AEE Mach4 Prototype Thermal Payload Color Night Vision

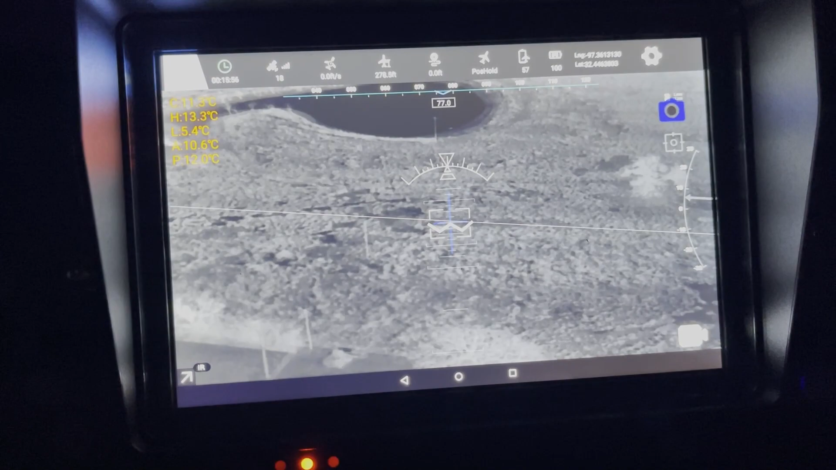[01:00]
to show this a prototype thermal that they have.
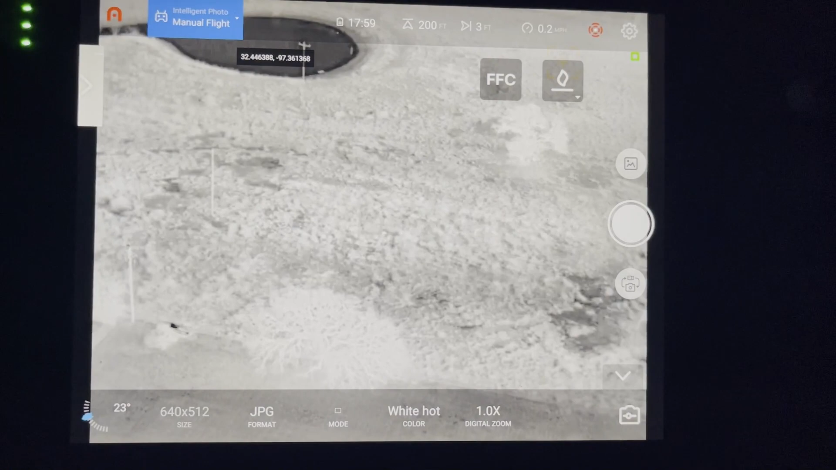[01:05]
And then this is the Autel Evo 2 Enterprise with the thermal sensor. So right now we're looking at the same picture.
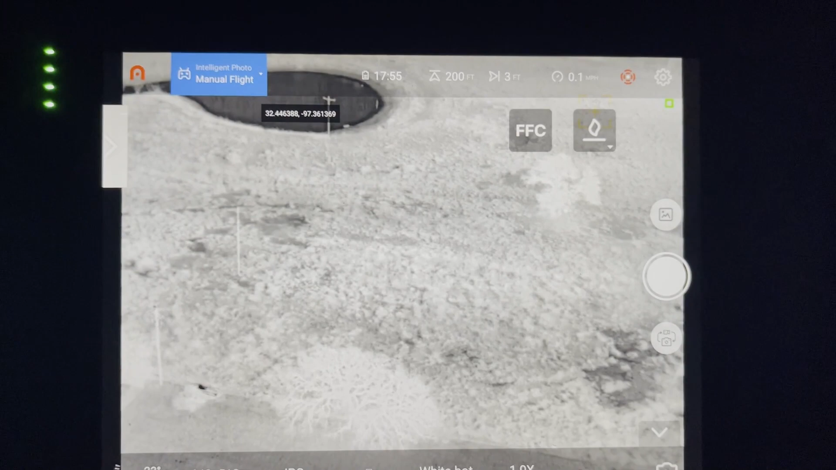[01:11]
You can see we have a pond out there that's a water pond and then this is just open field.
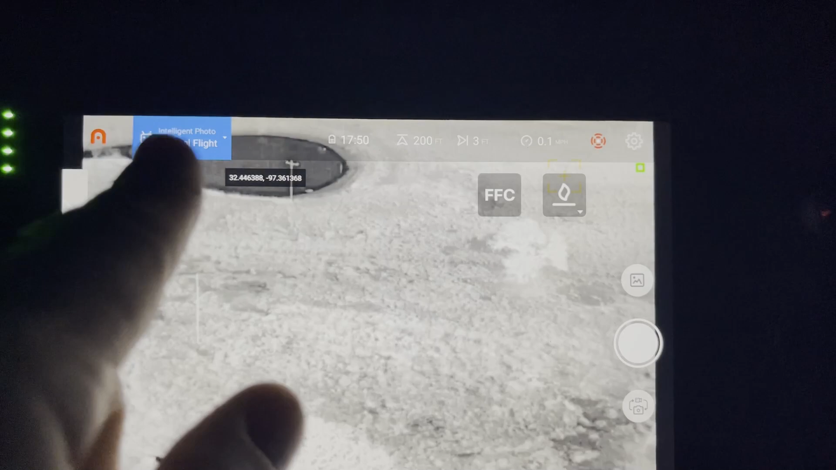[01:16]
There's usually cattle out there. We're kind of hoping for them.
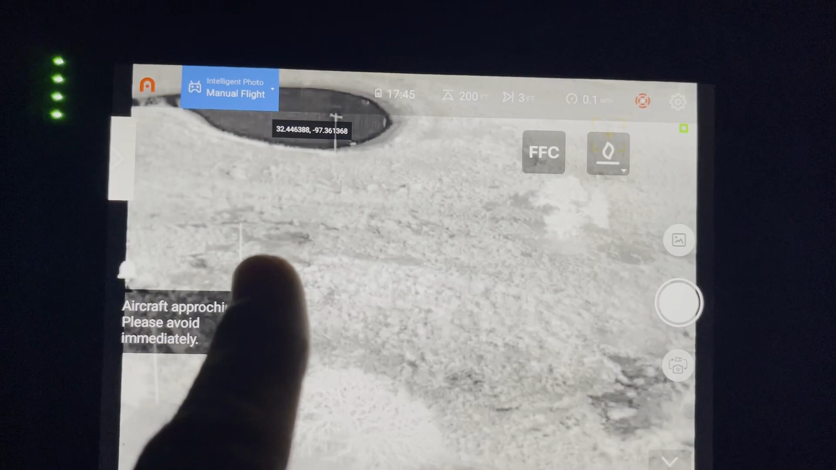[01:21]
We see some power lines and thermal here. And we get the same picture over here on the AEE thermal.
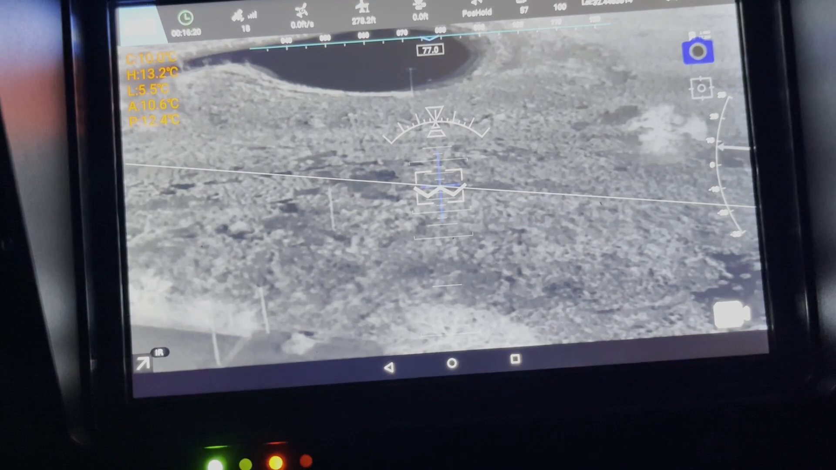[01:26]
Very close, right? So there's the pond, everything else. There's the power lines.
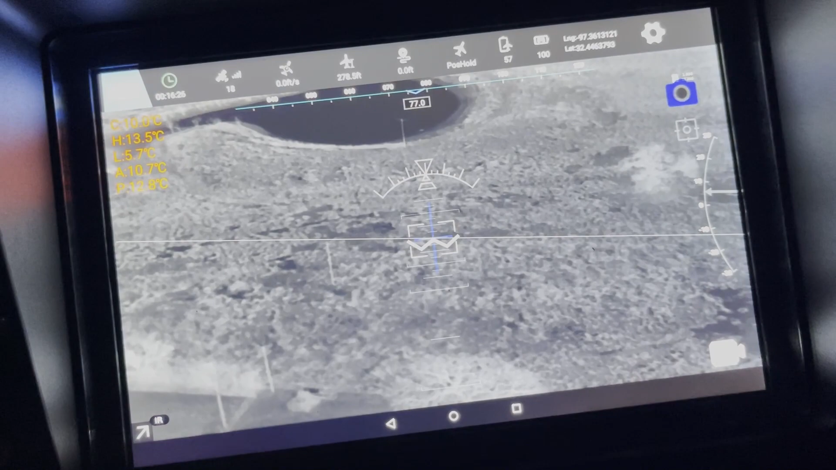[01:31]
You can see that. You can pretty much see the exact same thing. All right. Now we're going to switch it over to something a little bit different. All right. First of all, over here, let's go ahead and switch it to optical.
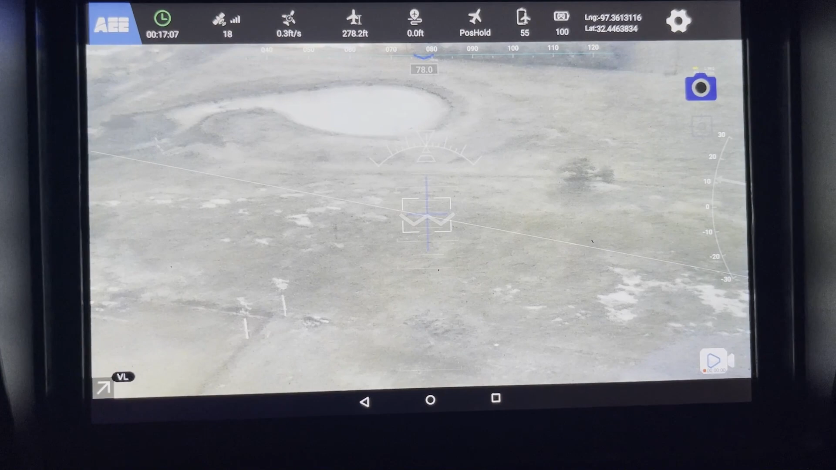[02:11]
That's better than night vision goggles. I can actually see, I hope you can see this too.
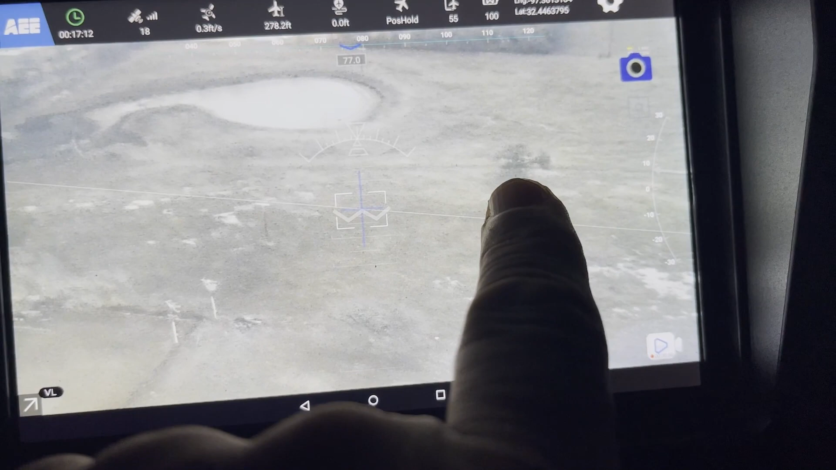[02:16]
I can see the color of the leaves on the tree, the light green tint on the, and the water.
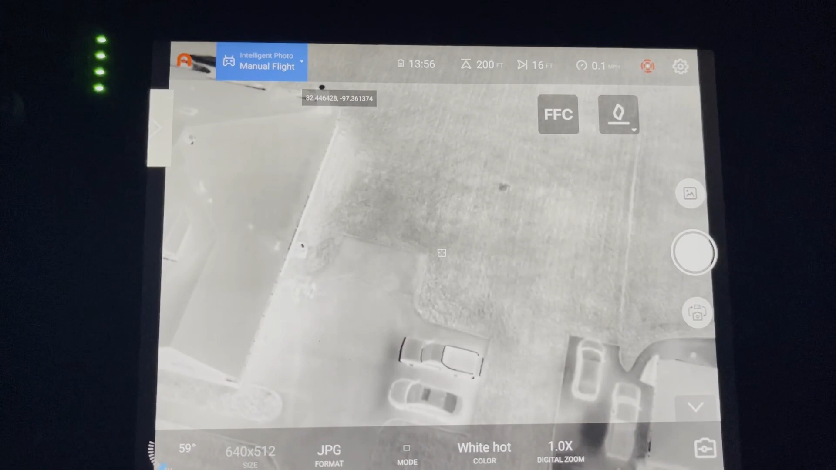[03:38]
Again, this, this is the, uh, Autel, uh, Evo Enterprise with the thermal on it.
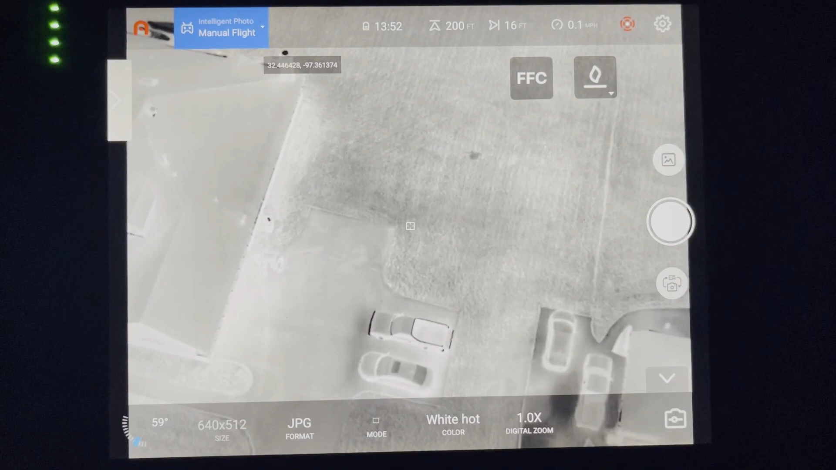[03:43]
And this is the AE looking at the same picture with the thermal on it. All right. And you can actually see the shirt in thermal that we went out there, but it's a black blob in both of them.
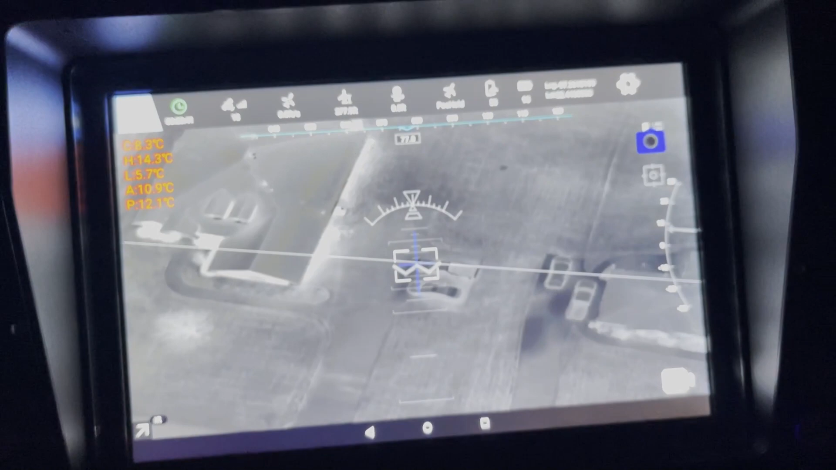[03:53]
So we have a sweatshirt out there, yellow sweatshirt.
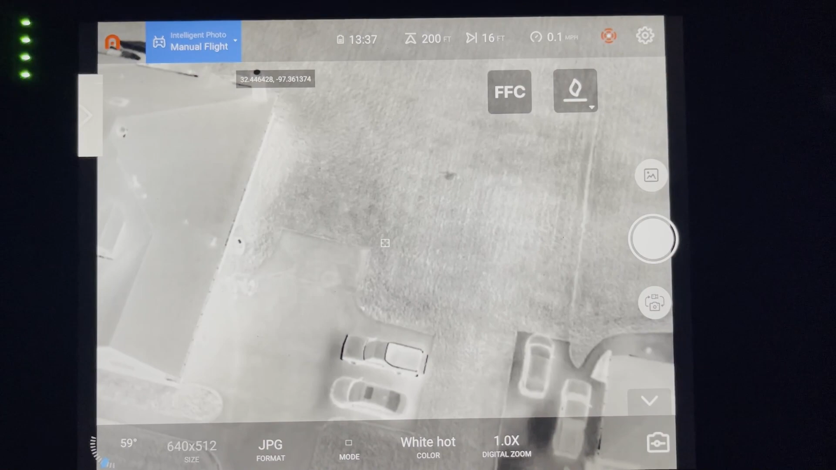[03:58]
Um, and these cars have some different colors to them.
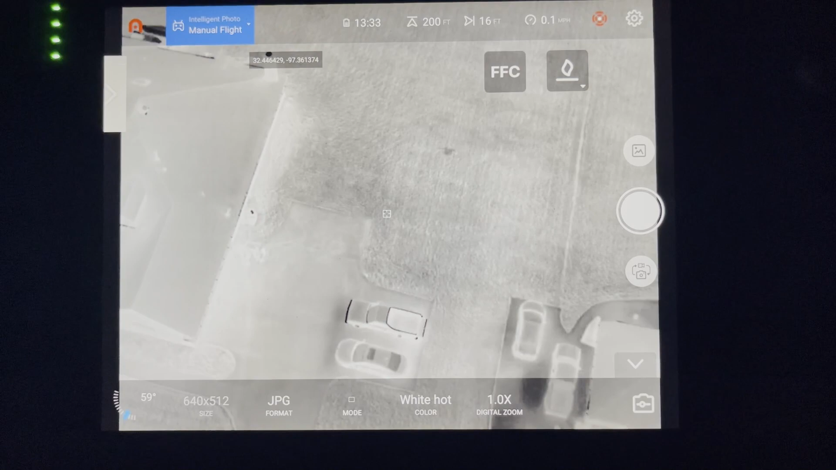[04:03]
Of course, if we were trying to identify them, we would just not know, uh, it's one of the cars in the driveway on the right, left, whatever.
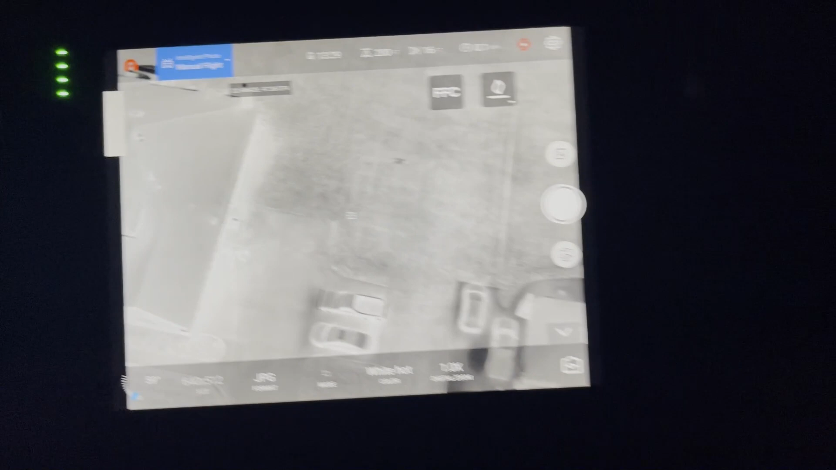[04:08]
But if in the middle of the dark, we could actually identify those colors, that would be a huge advantage.
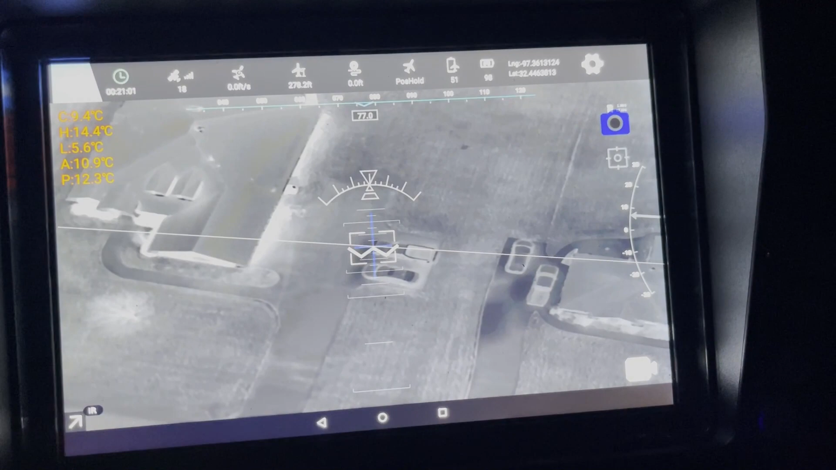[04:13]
On screen: spot 9.4°C
All right. So let's go ahead and switch them over